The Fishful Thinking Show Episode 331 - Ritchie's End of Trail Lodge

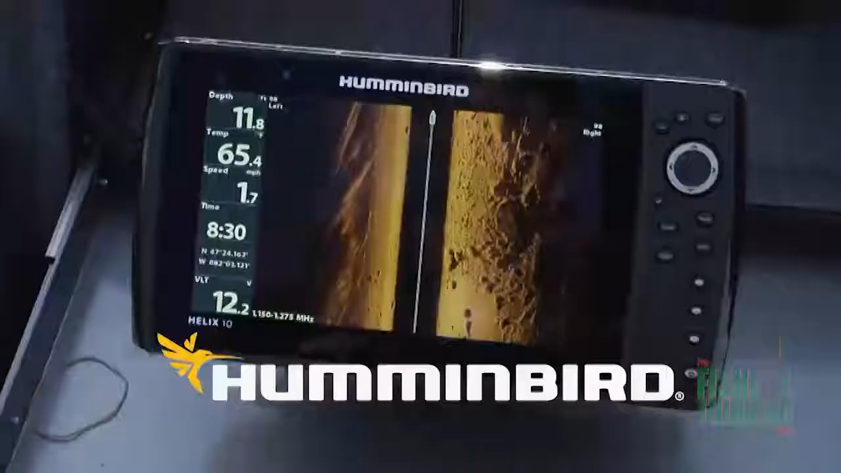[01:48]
Hummingbird Fish Finders with Mega Side Imaging,
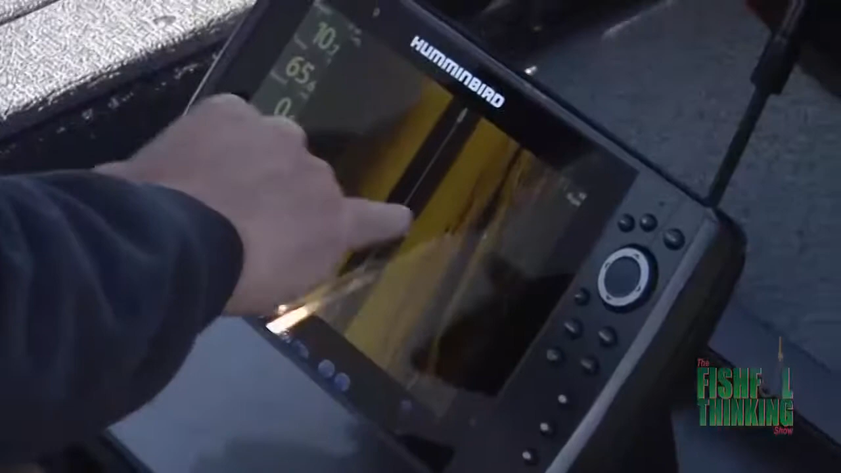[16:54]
We've trolled through this area. We found our humps.
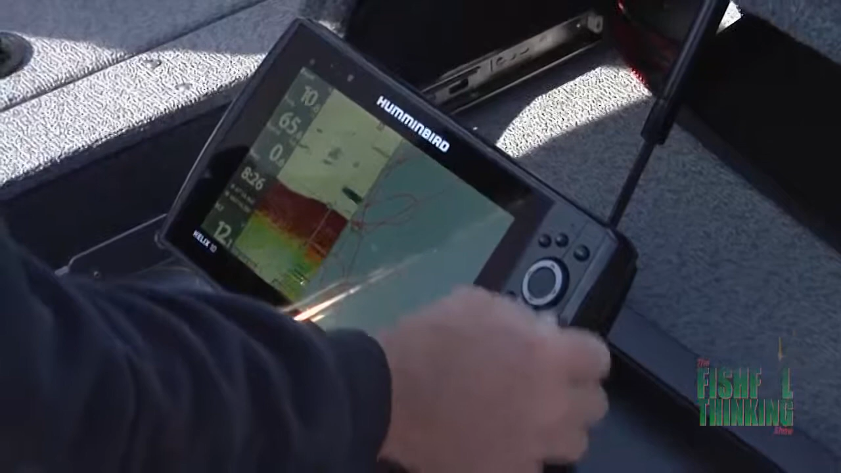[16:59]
We went back into our spots here, and you can see right here,
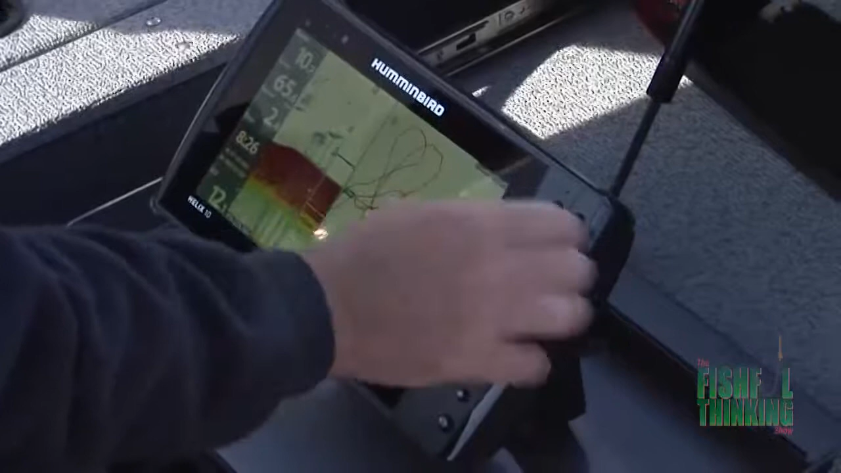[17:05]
we went and marked them and marked them and marked them.
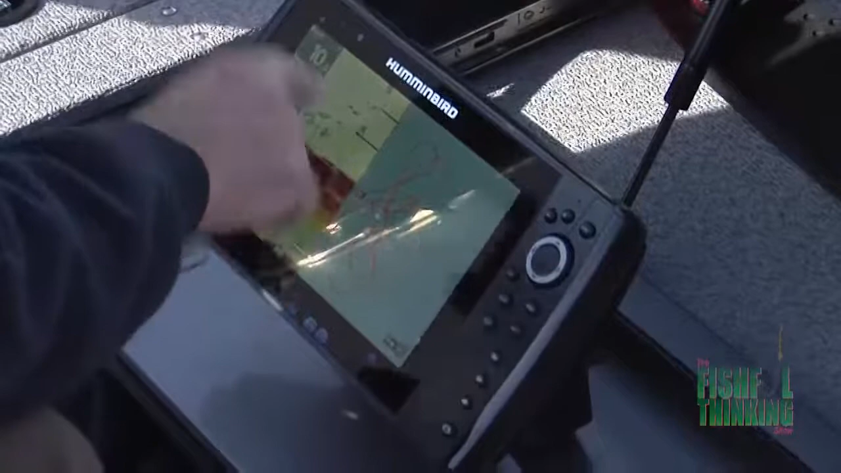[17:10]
And now we've set up a drift line right through where we've noticed on that side imaging with that mega imaging where those big humps were. And we've just set up a drift going through here.
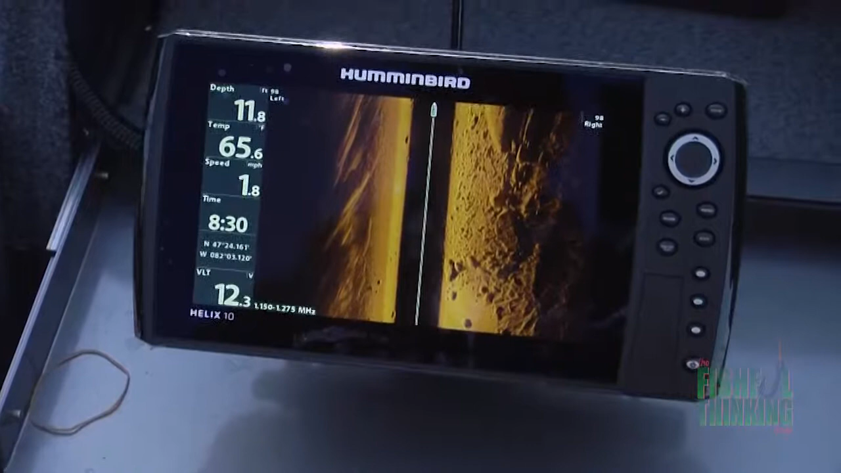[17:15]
On screen: water 65.6°F, speed 1.8 mph
And there you go. Better than average size fish, Brian, when you find the right structure.